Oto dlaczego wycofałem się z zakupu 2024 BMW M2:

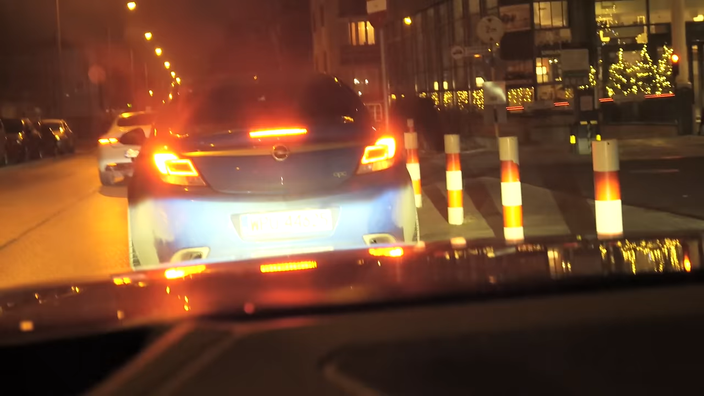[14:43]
ajajajajajaj tak to się stało że stłuczkę miałem nie z mojej winy pan jest akurat winowajcą że tak powiem zatrzymujemy się
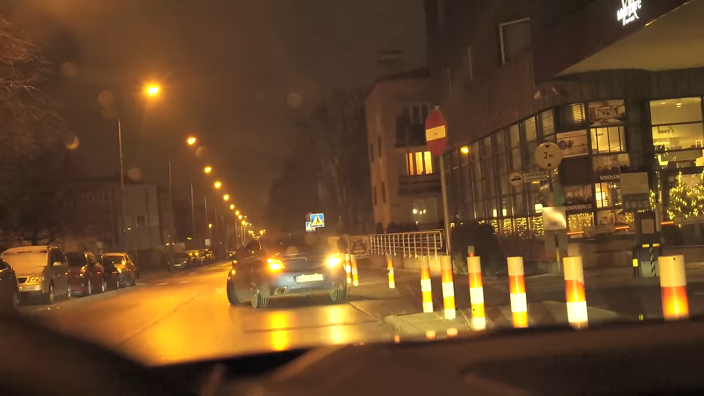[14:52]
teraz żeby dogadać resztę na szczęście właściciel auta Michał jest 5 minut stąd pan który we mnie wjechał cofał akurat i